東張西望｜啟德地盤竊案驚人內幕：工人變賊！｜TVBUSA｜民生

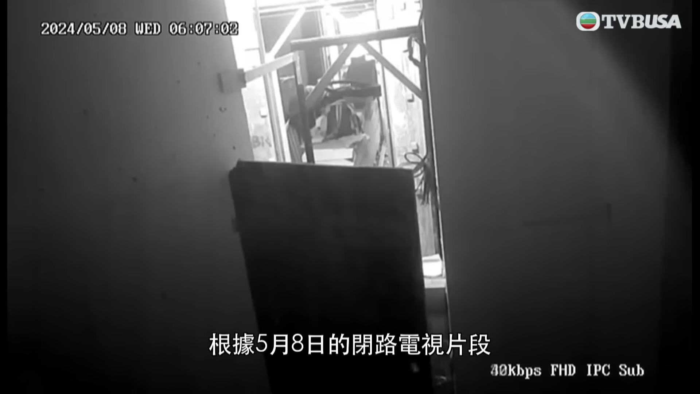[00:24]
看回5月8日的CCTV片大早6點一名戴著頭盔的男子懷疑親地盤工人還沒上班前用工具叫開物料房的門口
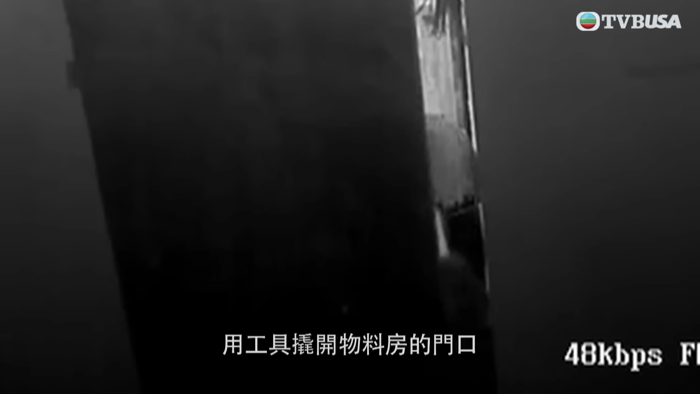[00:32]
隔了一分鐘左右他在房內手持一卷物體離開
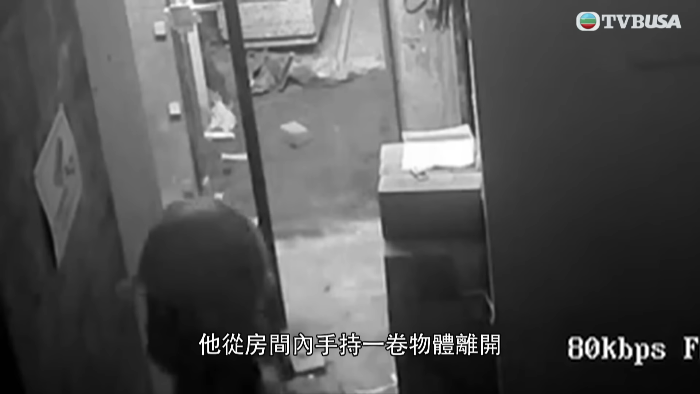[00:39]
這卷是甚麼物體?原來是卷電線這個賊這麼明目張膽每天都同一時間
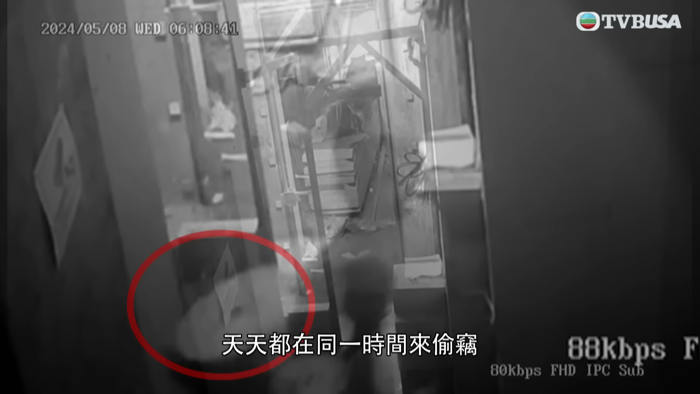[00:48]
來偷東西他第二天就被人抓住, 人裝並和